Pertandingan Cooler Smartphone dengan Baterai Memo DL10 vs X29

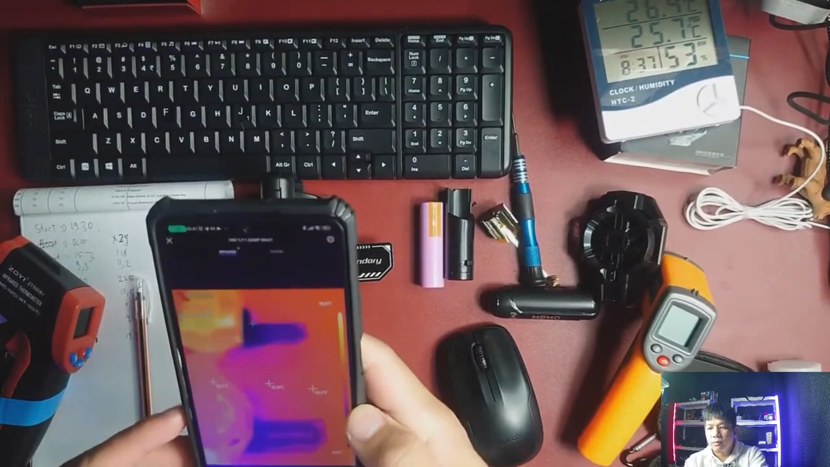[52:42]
Ya kelihatan ini sebenarnya nggak terlalu beda jauh, nggak terlalu beda jauh, dia dingin, perantaran dinginnya sampai situ, titiknya hitam banget, yang ini nggak terlalu, tapi nggak masalah sih ya.
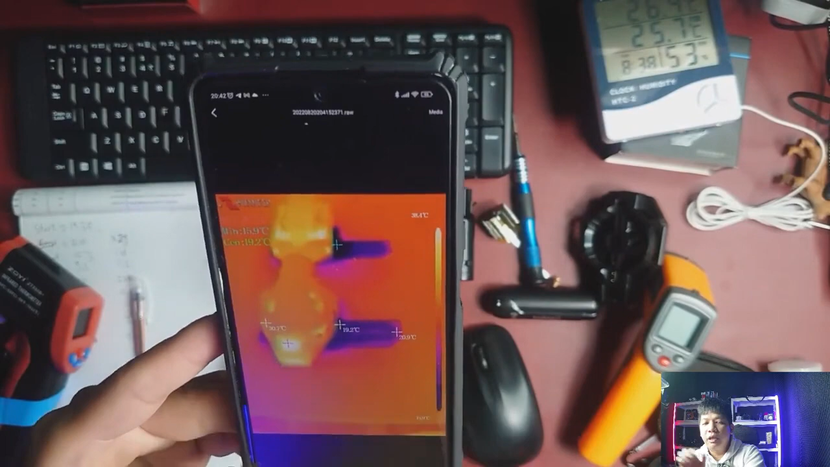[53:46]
Di sini di ujungnya, titik ujungnya itu 20,9. Jadi kalau ngomongin dingin, ini selisihnya sedikit. Selisihnya sedikit, bahkan sampai ujungnya itu selisihnya sedikit.